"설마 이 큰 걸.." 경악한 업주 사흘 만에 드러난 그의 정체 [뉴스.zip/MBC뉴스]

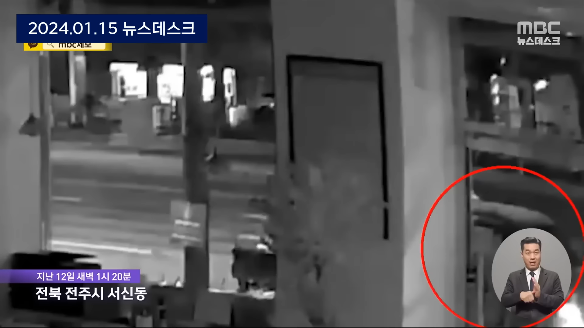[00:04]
모자를 쓴 사람이 차에서 내리더니 상점 앞에서 무언가를 살핍니다. 이내에 온 힘을 다해 상자를 들어올려 적재함에 실은 뒤 유유히 떠납니다.